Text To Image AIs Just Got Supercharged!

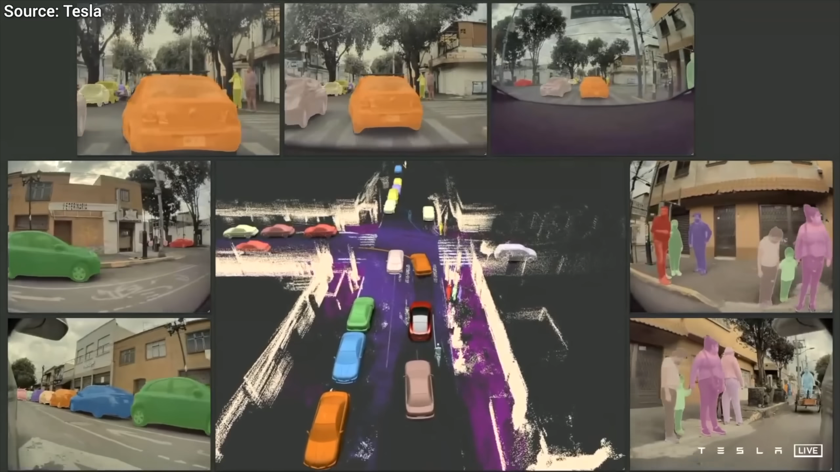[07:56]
Hmmm. We can scan the real world and create a simulated video game from it.